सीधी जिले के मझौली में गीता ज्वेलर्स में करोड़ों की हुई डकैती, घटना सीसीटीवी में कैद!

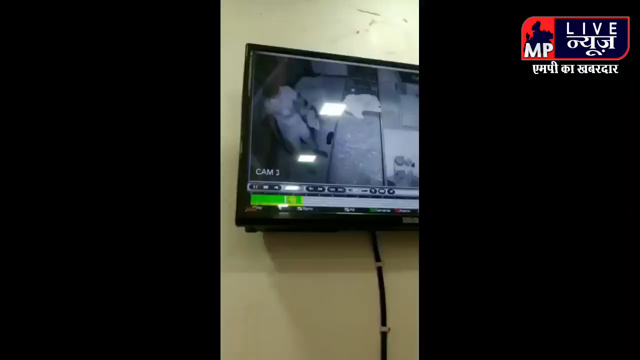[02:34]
एक जिल तांग लिये हैं तलवार लिये हैं और साथ लोग है सीधी मुह में लेके गये हैं सीधी छोटू है मुह हाँ मोहन चाचा जी है यह लोग नहीं दूसरे कमरे में थे